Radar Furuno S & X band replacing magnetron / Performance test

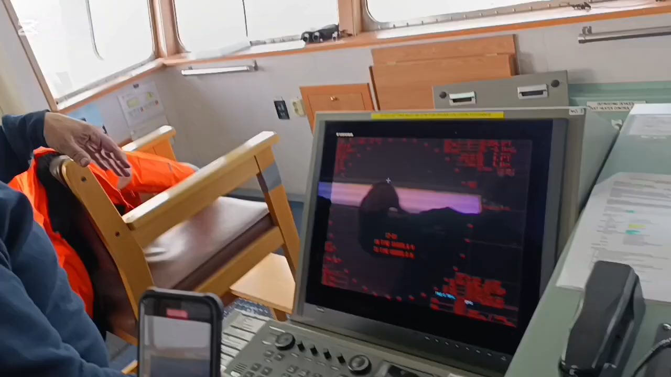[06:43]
and then the technician will show you how to perform. Another. Another. Another. Another. Another. And you go to...
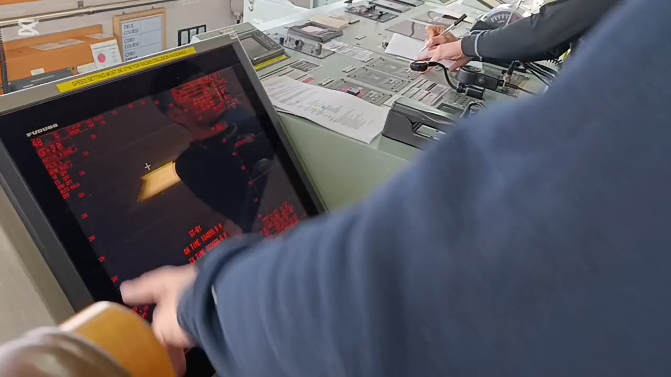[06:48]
Okay.
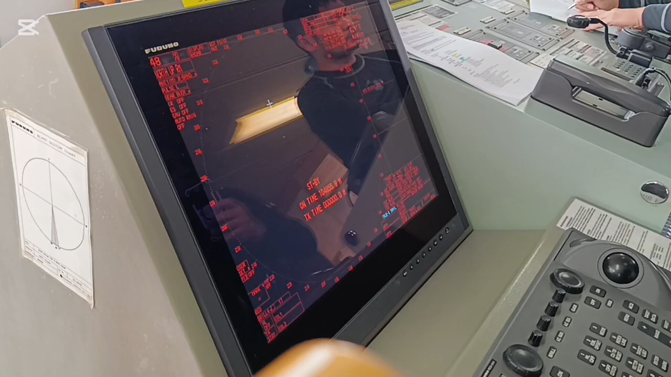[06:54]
Okay. Okay. Now you go to the menu.
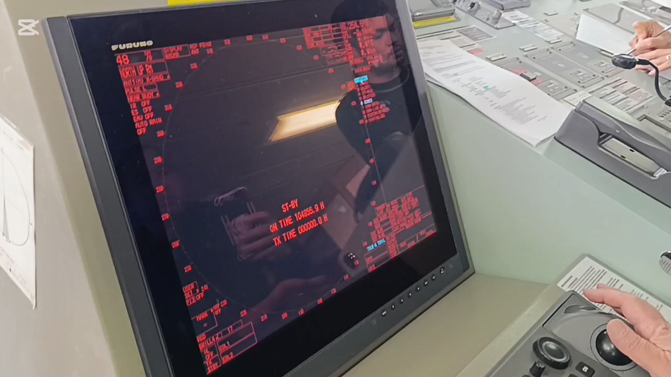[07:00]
Echo. Echo. Echo. And human is serialized.
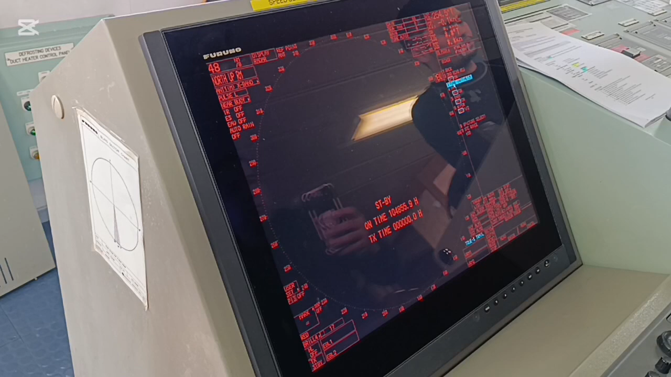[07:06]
Okay. You put it. and you wait.
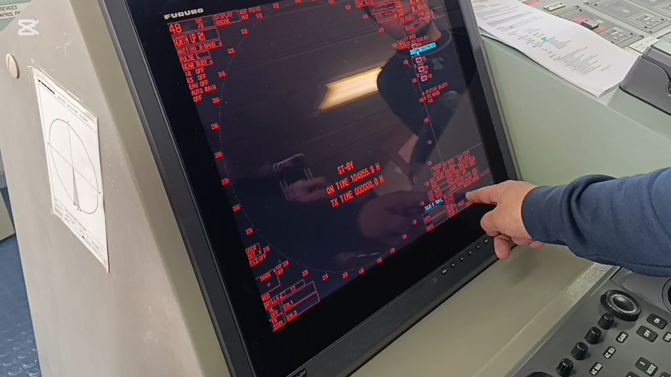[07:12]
And you wait. They have here. You. Okay. Anyone is serialized. Okay. Okay.
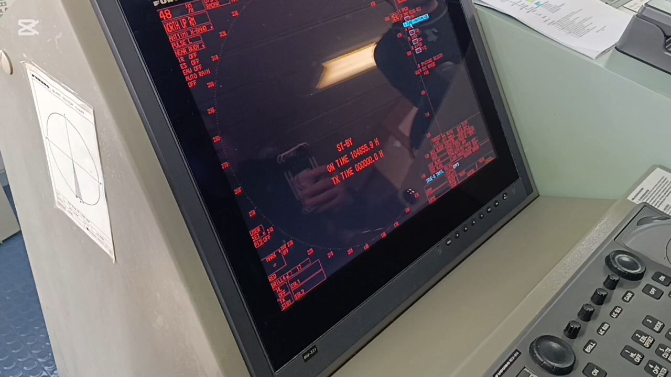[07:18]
Then you go to 24. You check it if it's okay. Okay.
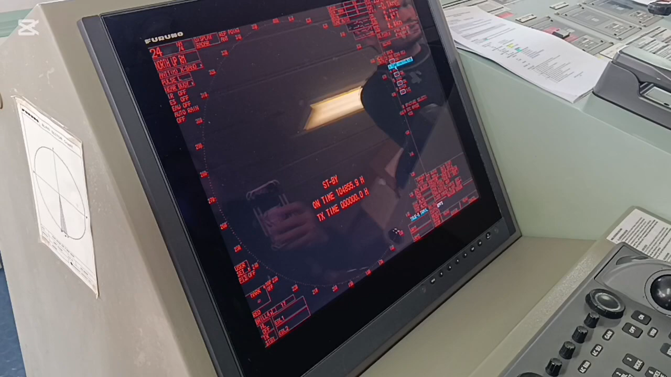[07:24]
It targets everything. And then you do the peer. That's all.
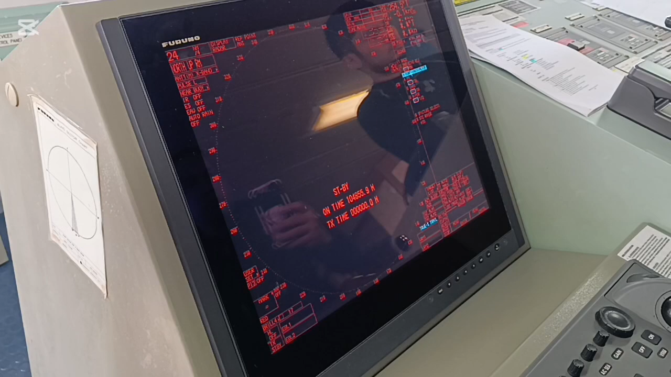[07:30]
Okay. and I will transmit from the minimum range to the minimum range.